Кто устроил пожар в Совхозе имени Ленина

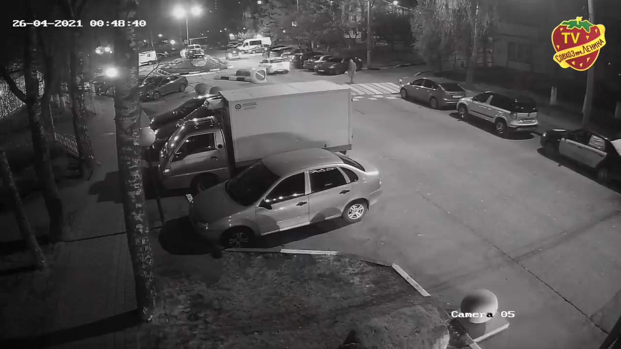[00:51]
По видео видно, что из старых домов, скажем так, со стороны 10-го дома, вышел человек, который курил сигарету, и зашел в мусорку, это видно. Вышел он оттуда через 10 минут, и опять вернулся к 10-му дому, и там где-то в старых домах скрылся, поскольку там нет видео, мы не можем определить, куда он ушел. Ну, естественно, камеру мусорную или мусор никто не охраняет.